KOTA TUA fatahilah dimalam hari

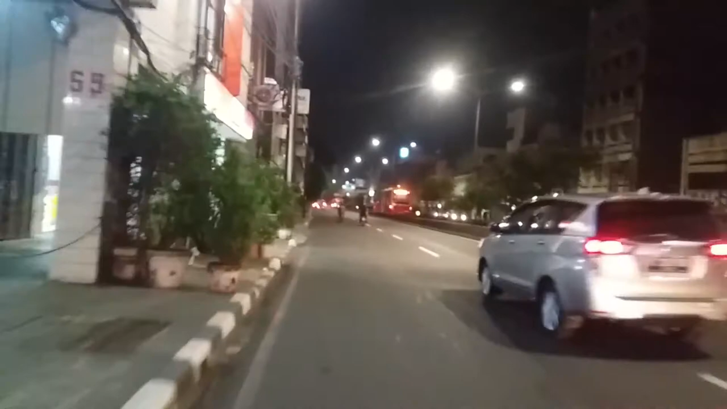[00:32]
Semoga tetap setia, bahagia, dan sehat-sehat selalu. Nah, di sini kami akan mengajak Anda untuk menyaksikan perjalanan kami di suatu lokasi, yaitu Kota Ilah atau Kota Tua guys. Dan saat ini saya berketepatan di Jalan Hayam Wuruk atau Gajamada yang lokasinya tidak jauh dari tempat tersebut guys.